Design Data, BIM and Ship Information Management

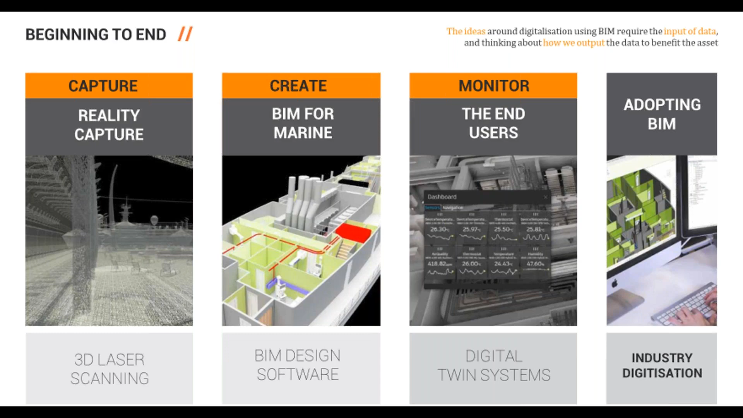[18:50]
so i've broken this presentation up into four sections um we'll start with reality capture then moving on to BIM for marine um then talking about the end users and then finalizing on adopting BIM next slide please now i include this slide um not in a marine context but just in the AEC industry as a whole um it relates pretty much to the architecture and engineering discipline um where the whereby the past has been very much hand drawings uh manual data capture so that's someone measuring with a ruler or another means um between the past and the present we had the introduction of CAD um and then present now we see a lot of BIM um especially on land-based projects